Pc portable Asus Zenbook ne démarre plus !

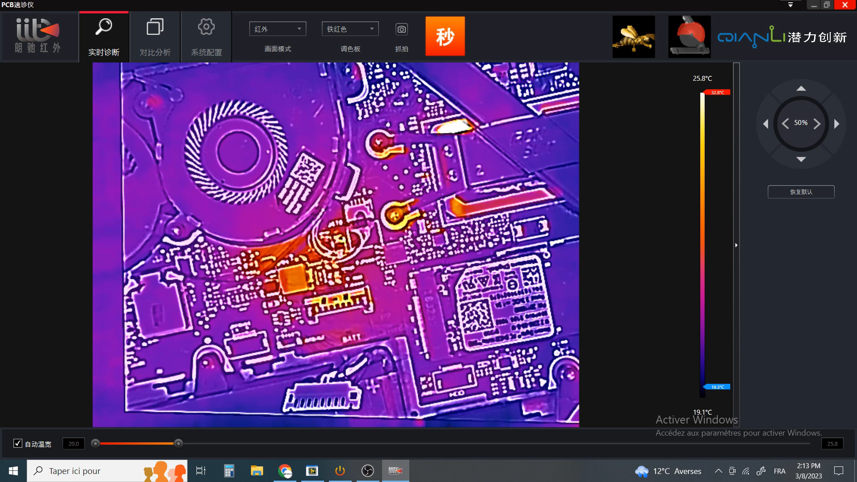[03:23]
ventilateur je vais remettre ma probe et regardez bien en dessous à peu près au milieu vous voyez on a quelque chose qui chauffe très très fort ici donc ça c'est pas normal on va repasser sous le microscope et on va voir du coup de quel composant il s'agit